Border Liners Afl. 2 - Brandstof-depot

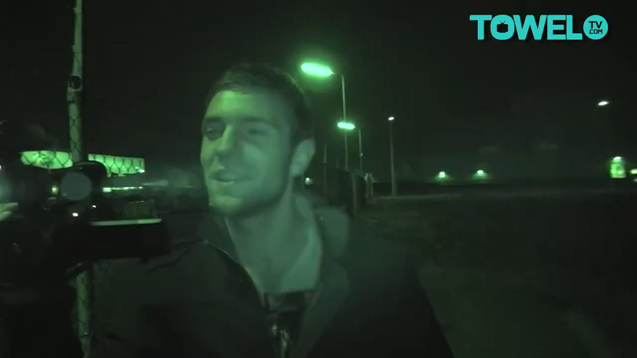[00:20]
Als ik hier zo een klein beetje naar rechts kijk, zie ik hele grote cylinders staan, een soort van tanks. En als ik mij niet vergis, is dit een van de grootste olieopslagplaatsen van Nederland.
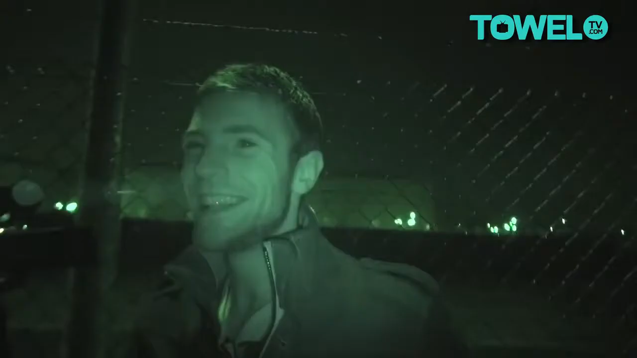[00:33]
Dat kan maar één ding betekenen, dat wij even een kijkje gaan nemen.
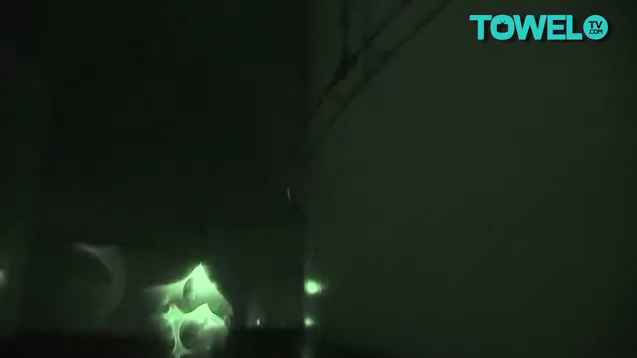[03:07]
Kijk, je hebt hier één brug, twee bruggen, drie bruggen.
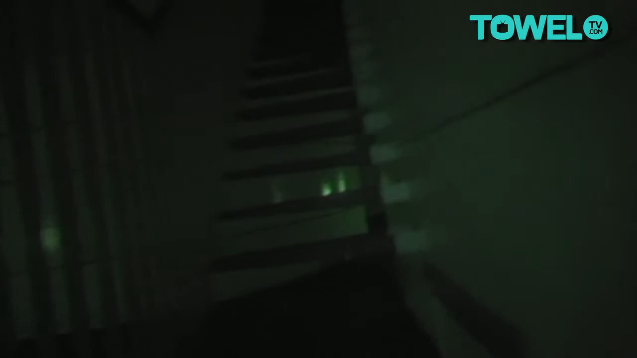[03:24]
Dit is wel cool hoor. Oké, daar ben ik dan.
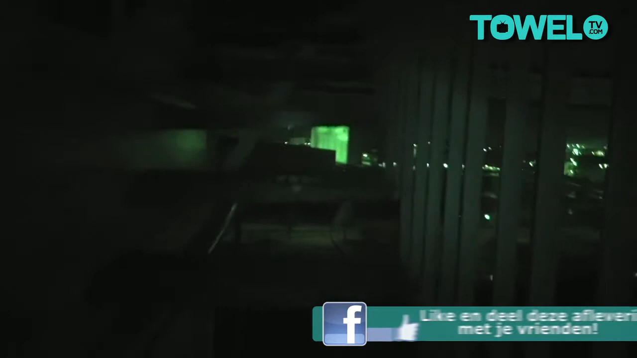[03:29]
Eindelijk op de top van de silo waar Jeppe zit.
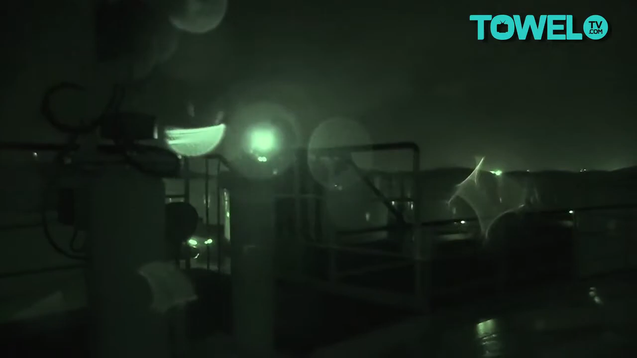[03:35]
Maar dit is nog niet het hoogste punt hè?
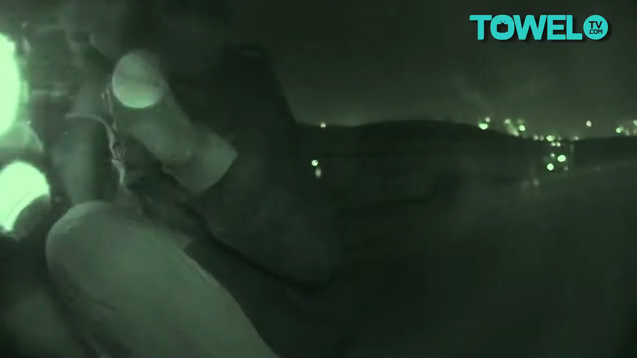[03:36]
Absoluut niet. Dat is daarboven. Dat is daarboven jongens.
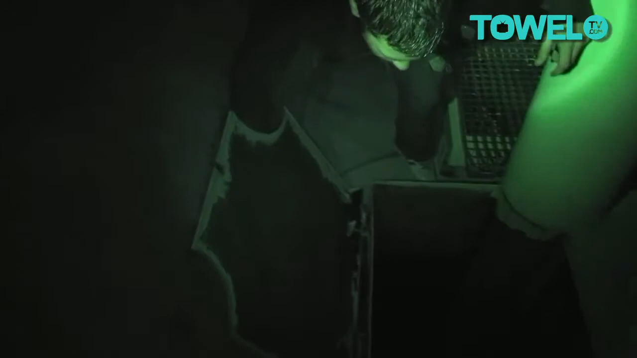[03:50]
Het ruikt naar olie als een man. Oké jongen. Het is niet heel diep.
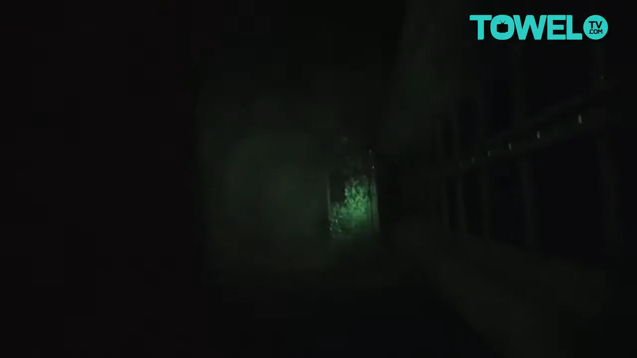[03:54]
Ik zeg we moeten naar beneden man. Dit is wel even een beetje. Dit is wel echt een andere koek hoor. Wat is dat daar? Bij die ladder? Zit daar gewoon die olie of niet? Ik denk het wel, maar we moeten naar beneden. Want hier zijn we nog steeds te zien. Als we er eenmaal in zitten dan kan niemand ons zien. Oké kom. Het ruikt hier ook echt naar de binnenkant van een olietank man.
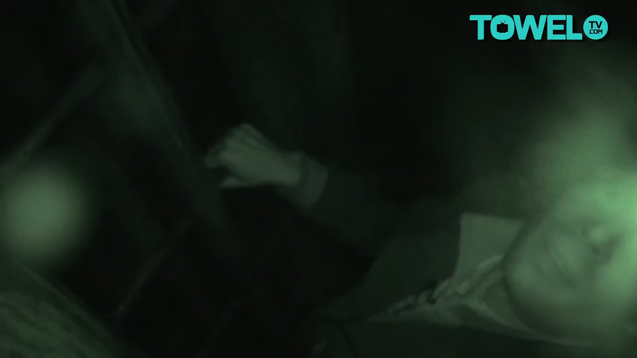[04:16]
Ja, tussen de binnenkant van een olietank. Ik voel me echt niet veilig.
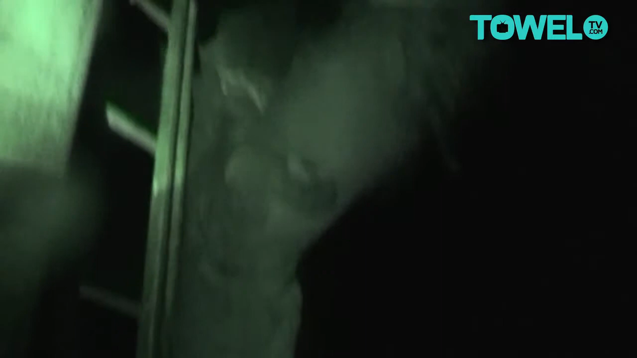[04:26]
Weet je, op een of andere manier ben ik gewoon een paar band hebben er doorheen zakken ofzo. Ja, daar ben ik nog niet zo bang van.
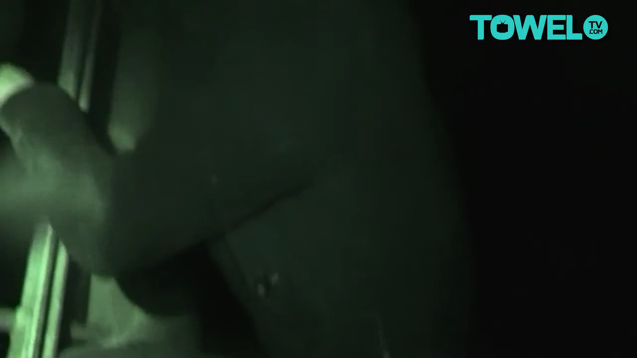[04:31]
Je ziet het aan de ladder. Anders hadden ze die trap niet gemaakt.